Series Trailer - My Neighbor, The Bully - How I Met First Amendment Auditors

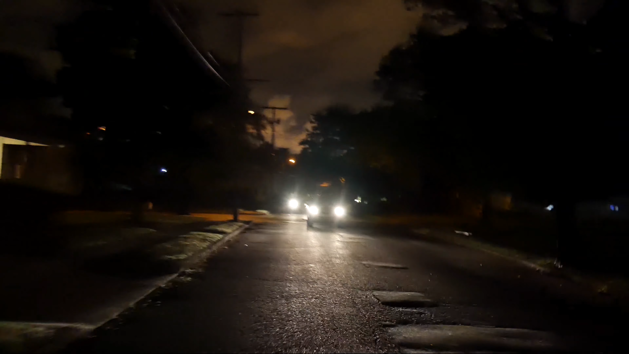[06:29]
There's a vehicle there that cut me off. Look who it is and how confident he is that he's right. It's always wait till the cops get here.